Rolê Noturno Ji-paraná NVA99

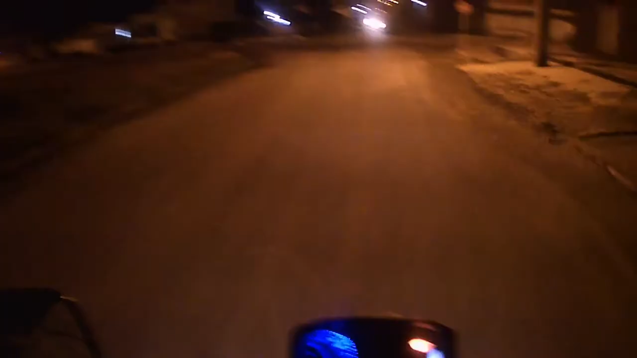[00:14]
Vamos fazer um rolezinho aqui agora, de noite, né?
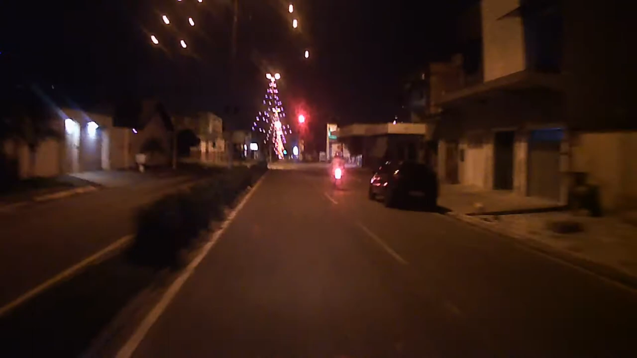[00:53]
Nossa cidade de Paraná, cartão postal de Rondônia.
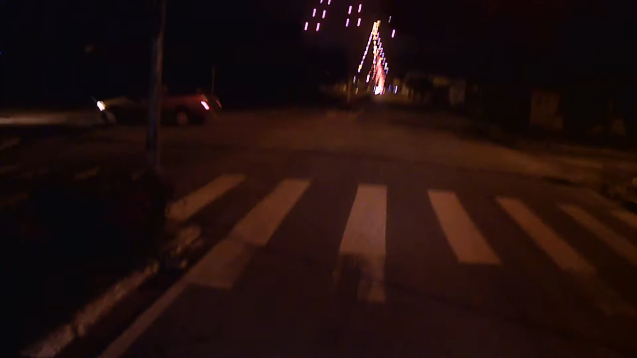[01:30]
Fazendo esse videozão aqui à noite aqui, mais é mesmo pra testar a câmera, né? Pra ver se a qualidade dela continua boa. Que logo quando ela chegou eu fiz um videozinho curtinho, só pra me ver mesmo. Aí naquele dia que eu fiz o vídeo ela tava com áudio ruim ainda, por questão do captor, né?
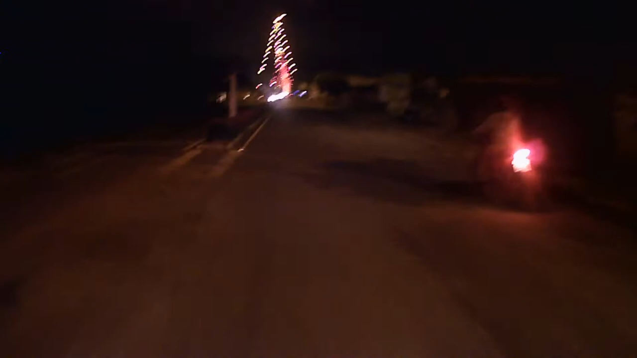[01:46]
O captor dela veio com um buraquinho só, pequenininho.
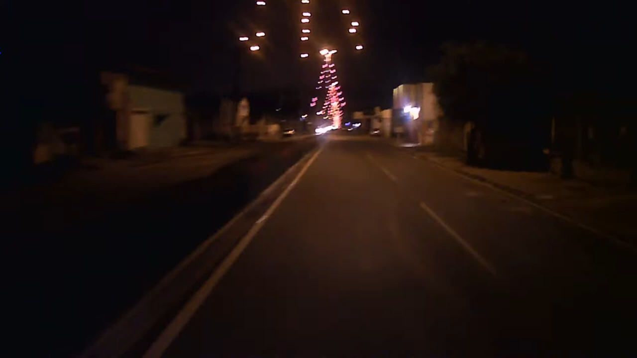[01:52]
Aí como eu já mostrei no vídeo anterior, eu fiz uma adaptação. Fiz uns 10 buraquinhos nela, né? E ficou show de bola. Aí tá pegando essa voz 100%. Dá pra todo mundo entender de boa. Aí hoje eu tô só finalizando mesmo aquele teste noturno, né? Eu só filmei, não falei nada.
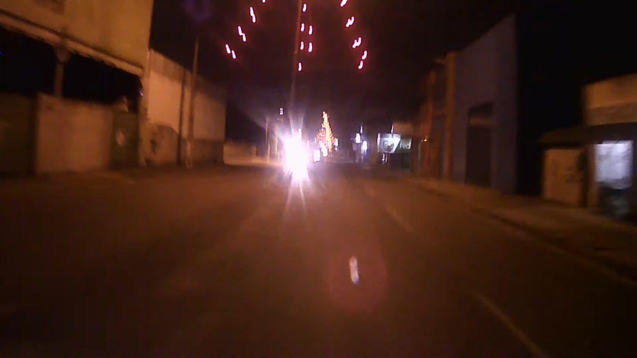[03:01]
E o sinal tá aberto, moleque.
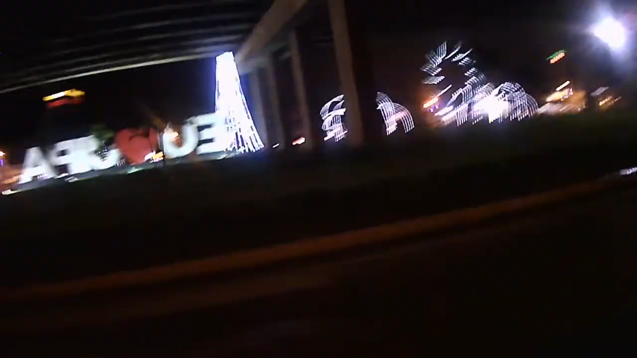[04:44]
Vim fazer umas sessões aí também, né?
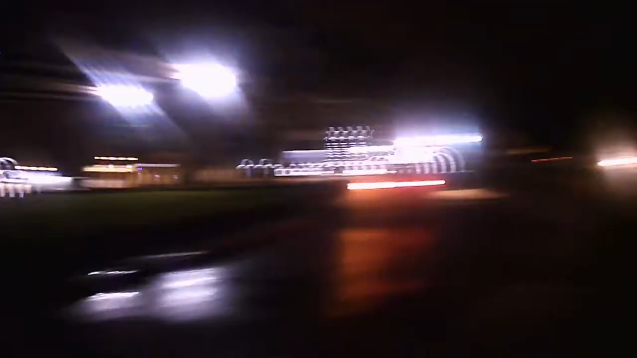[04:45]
Porque o trem tá bonito demais, menino.
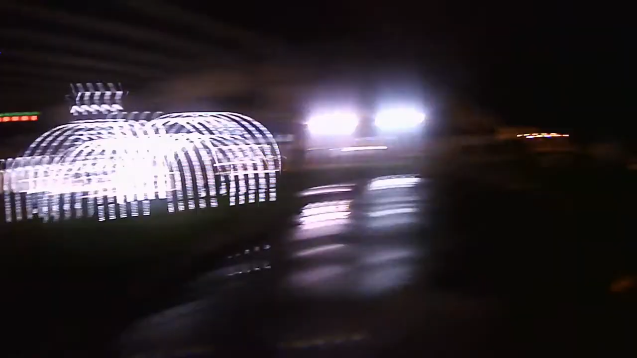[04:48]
Pra quem não é daqui de Paraná, vou dar uma explicaçãozinha rápida. Aqui onde eu tô filmando aqui agora é o primeiro, é o segundo distrito.
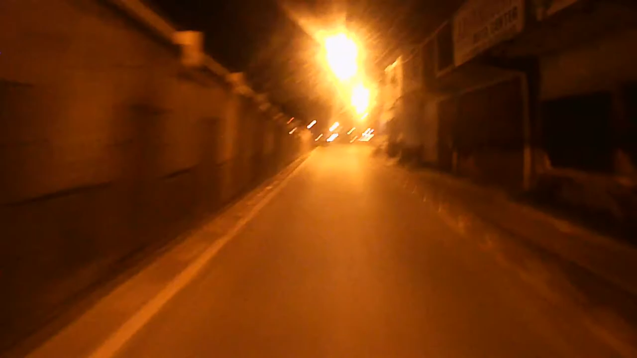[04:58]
É a parte 2 da cidade. O primeiro distrito é mais pro centro, essas coisas todas. Muita loja, né?